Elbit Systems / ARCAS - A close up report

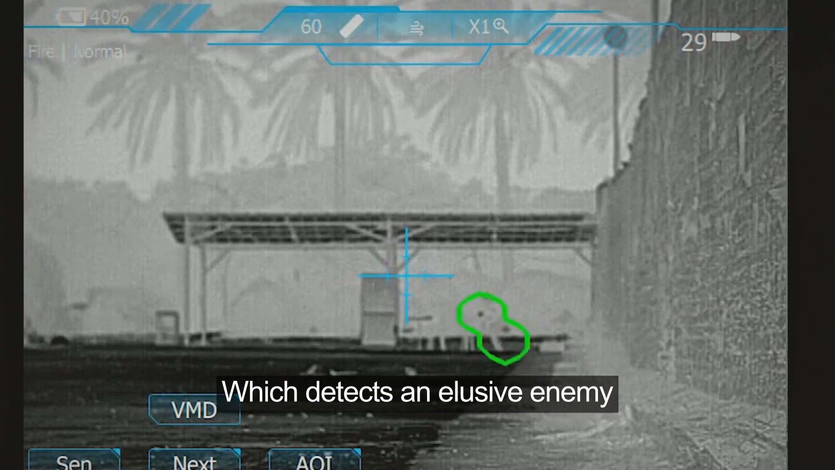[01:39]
which detects an elusive enemy, automatically adjusts the target cross, and increases the warrior's accuracy, starting with the first bullet.